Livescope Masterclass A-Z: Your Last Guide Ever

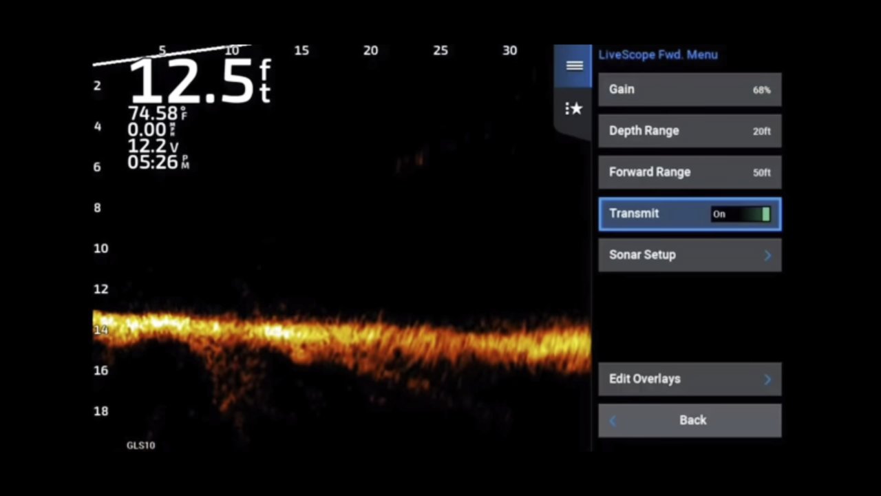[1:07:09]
On screen: depth 12.5 ft, water 74.58°F
All right. Now what color limit does is essentially takes away the hues of each color, essentially turning the screen to a black and white image.
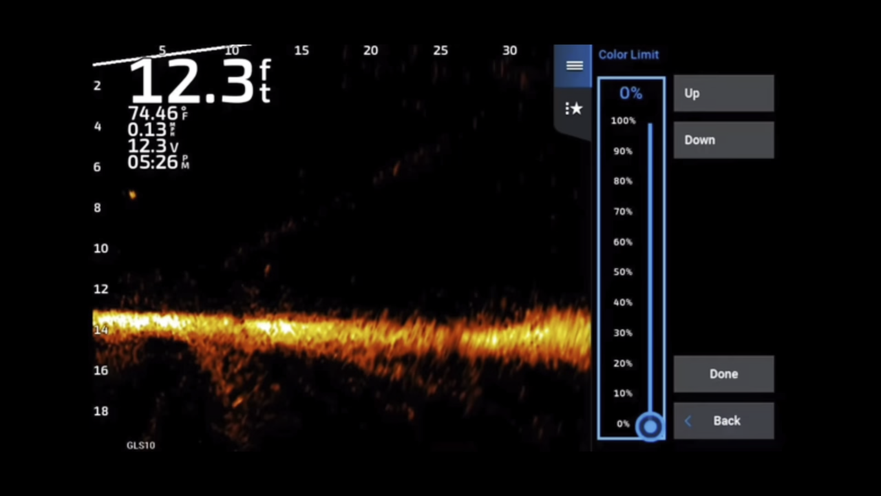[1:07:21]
On screen: depth 12.3 ft, water 74.46°F
Now with color limit on zero, you're going to see here, lots of small bait fish. You can see fish swimming around. You can see the bait very cleanly come back to the boat. Um, I'm throwing an A rig in this picture just to really show you that man, when it comes in, you can literally see it splash. They're about 40 foot comes down. You see a lot of fish in the water column. You see the bait very good. You can actually see separation between the front of the bait and actually swimming, uh, the swimming actual swim baits on it.
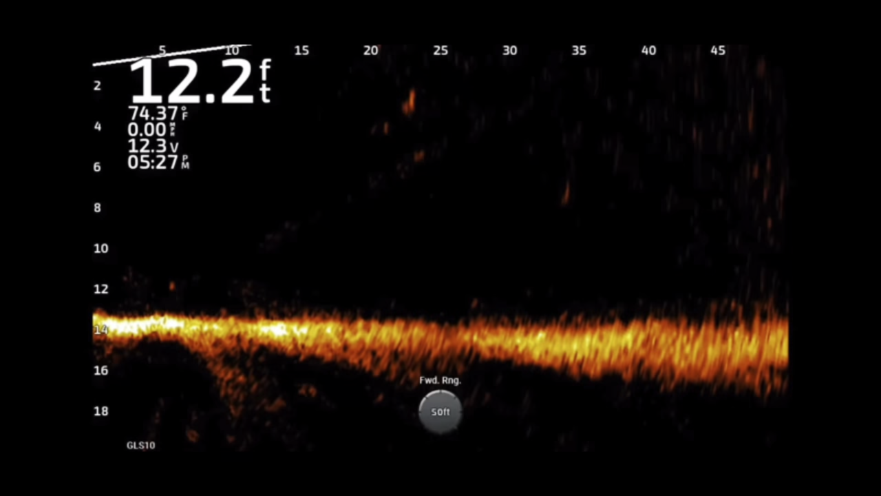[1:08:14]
On screen: depth 12.2 ft, water 74.37°F
So I'm going to turn the color limit to 50. Now when you turn it to 50, not much changes. Um, the screen, the background gets a little blacker because it's filtered out just a little bit of those lighter returns. The bottom got a little bit brighter because the bright returns got wider.
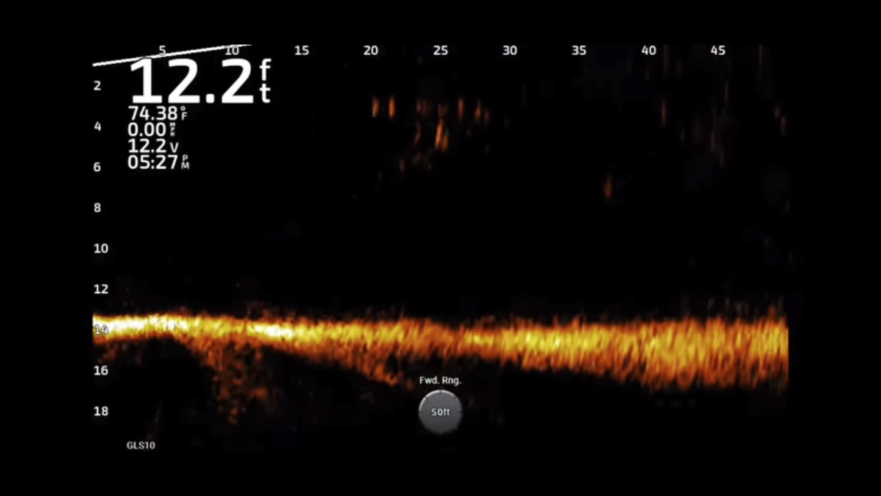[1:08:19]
On screen: depth 12.2 ft, water 74.38°F
Still see the bait come in there about 40 feet reeling it through here. There's really nothing that, you know, in my opinion, I think there's better ways to filter the screen than using the color limit.
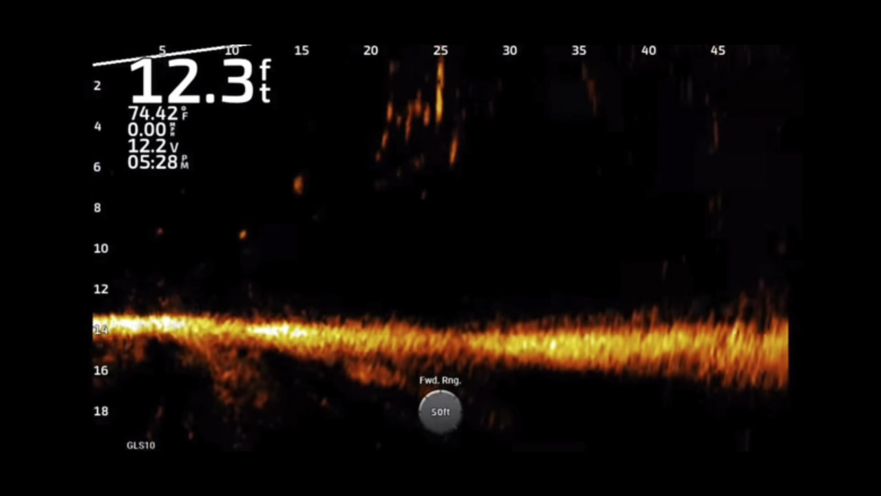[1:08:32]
On screen: depth 12.3 ft, water 74.42°F
Um, Alex said, I don't use it at all. You still see the bubbles right there as I jank the bait up to make another cast. But now when we go to 100% color limit,
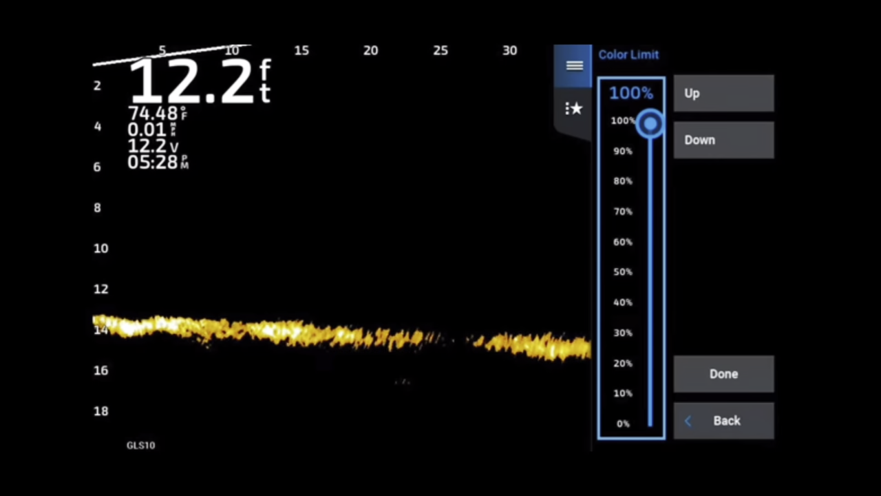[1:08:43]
On screen: depth 12.2 ft, water 74.48°F
what it does is it filters out anything that's not the strongest return, essentially making everything black and white. Now notice very hard to see the bait hit the water, very hard to catch it coming back.
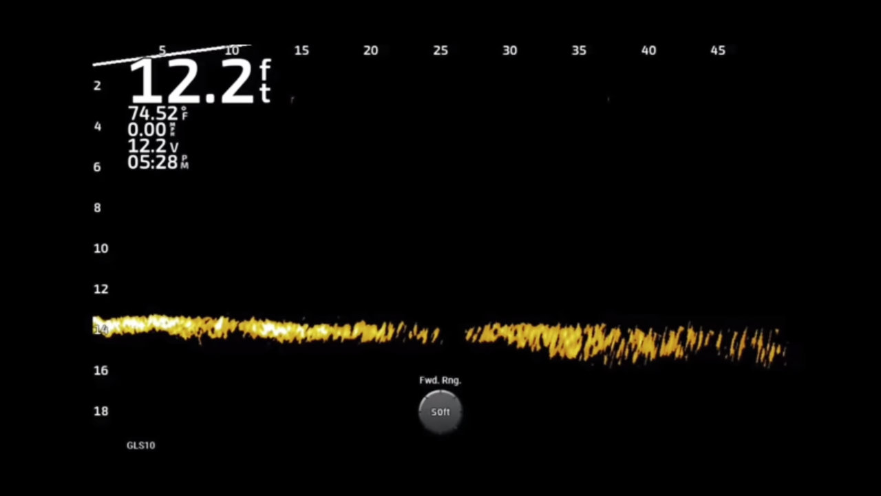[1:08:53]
On screen: depth 12.2 ft, water 74.52°F
And even when it's coming back, it's blinking. That's because it's on the edge of the beam and those small or not as strong returns
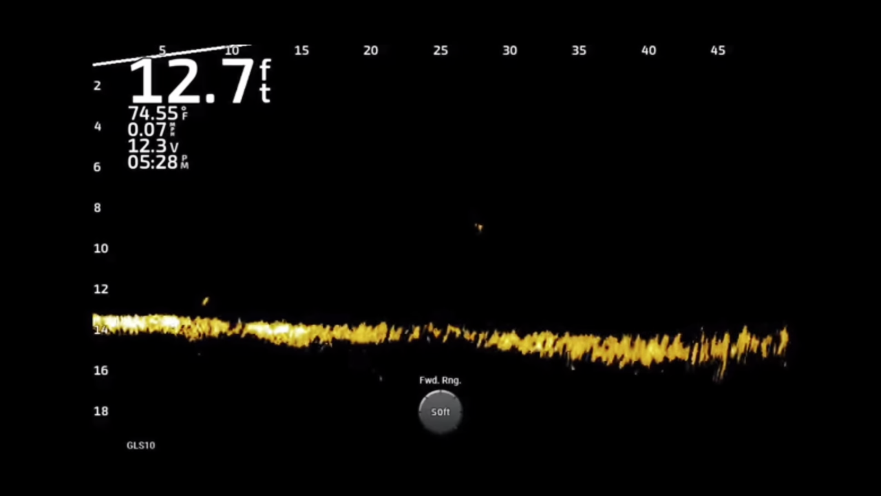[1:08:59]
On screen: depth 12.7 ft, water 74.55°F
don't show up as bright. And that is why it's blinking because if it's not in the center of the beam, you're not going to see it on the screen.
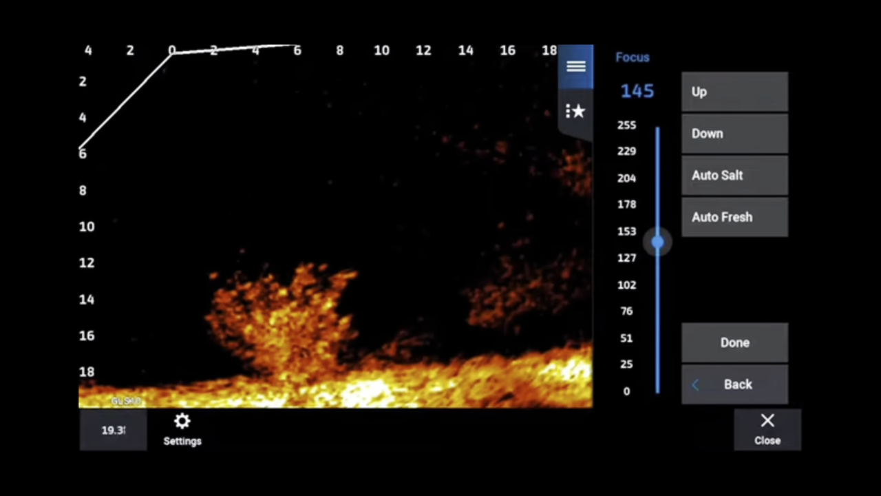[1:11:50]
But when you move it to zero or all the way up, you know, to the very top, up to about 255, you'll notice that the beam stitching areas will begin to be staggered. They will begin to, you know, overlay each other a little bit.
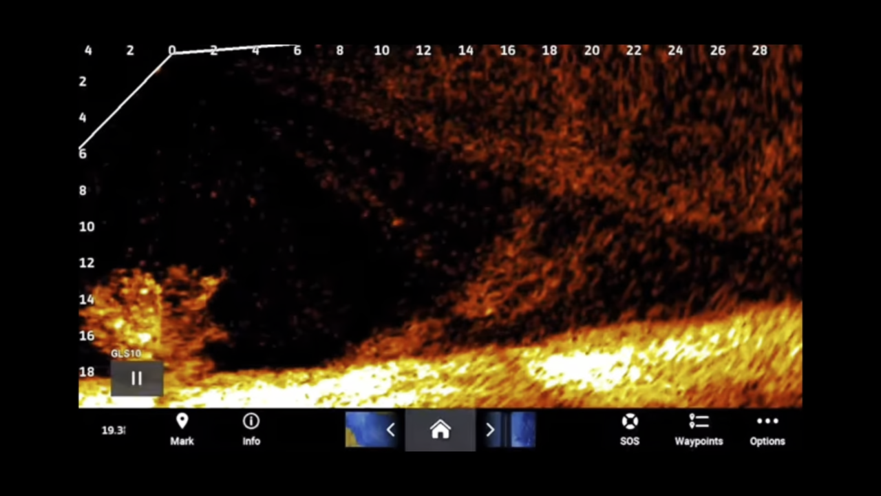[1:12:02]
And when you do that, you're not going to get the best picture. And it's also going to amplify your ghost tree return.
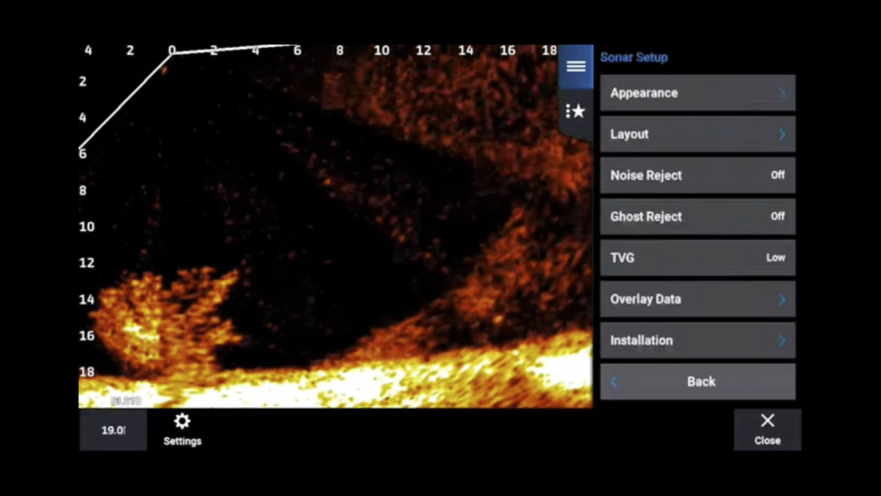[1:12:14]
So we're going to take a look as we're going through this and you, and it, you know, it's very important that this is a fine, fine tuning. It's not the, it's not going to, you know, you know, fix everything. Now notice as I dropped it to zero, it's going to, we're going to go from one in the stream to the other. And then we're going to go to 255. Notice how those beam stitched areas are not even, they're not perfect. And so what I suggest you do is get out in deep water, get out in deep water where you've got a very, it's,